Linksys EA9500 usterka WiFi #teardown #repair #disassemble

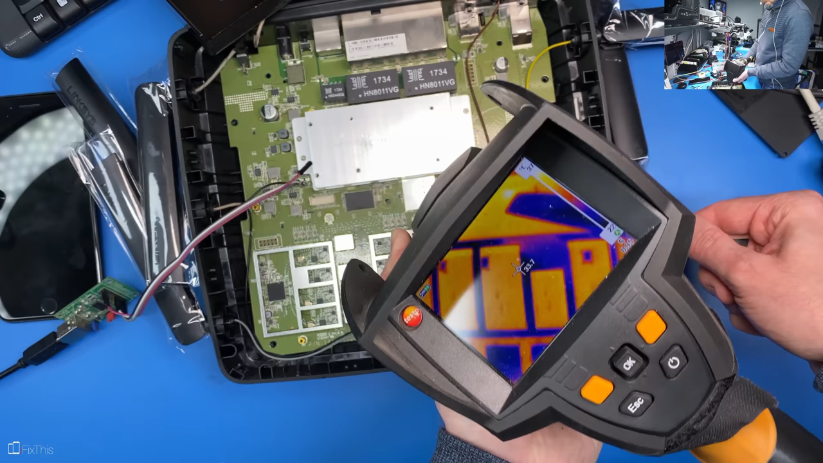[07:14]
Ok, w tym miejscu, czyli od góry, gdzie przechodzi część zasilania i magistrala PCIe, układ jest, powiedzmy, ciepły i wykazuje jakąś aktywność.
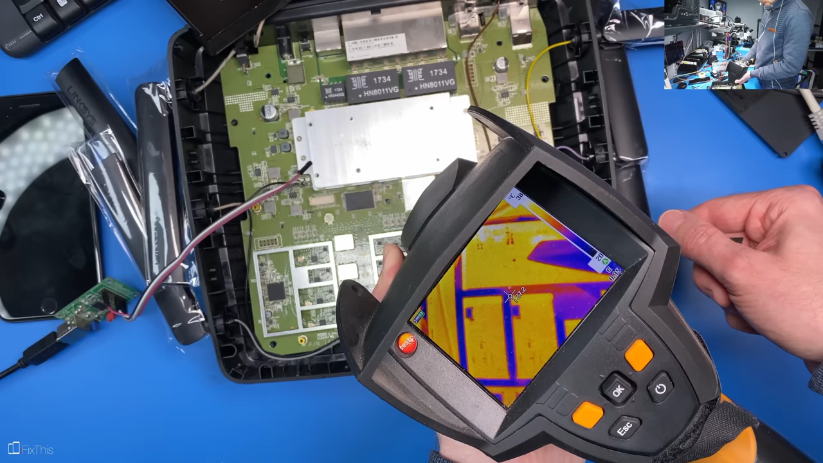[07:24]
Mimo że nie jest włączony, to jest zasilany. Każdy układ wygląda dość podobnie. Ten walnięty też podobnie się zachowuje. Tak wyglądają układy wyłączone. A zaraz sobie sprawdzimy, co się stanie, jak będę załączał układy.
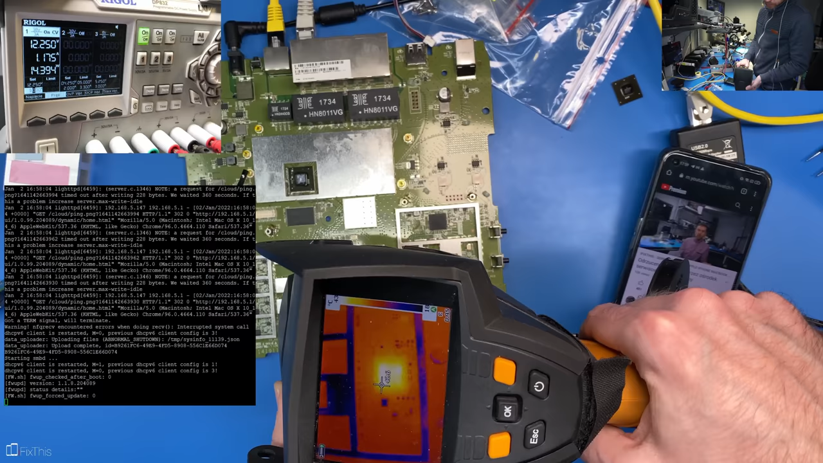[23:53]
Układ grzeje się tak jak pozostałe układy w zasadzie. Może troszeczkę inaczej, bo transfer przez niego teraz jest. Tu jest ok. Więc przepraszam za to, że moją gębę musicie dwa razy oglądać.